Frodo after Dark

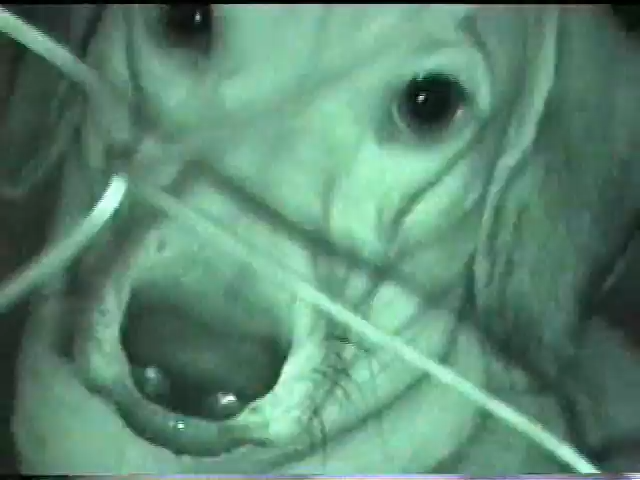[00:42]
night shot Frodo, look Frodo, where are you, cool stuff, wow, look at you Frodo, did that scare you, oh,
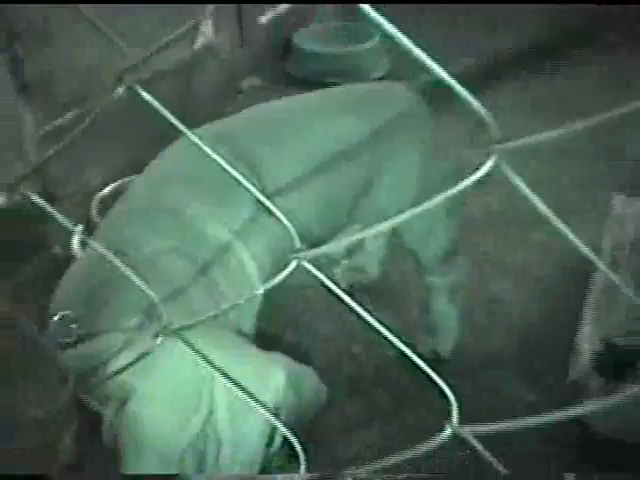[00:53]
scared, Frodo got scared of his own reflection, yeah, where's Frodo, come Frodo, come,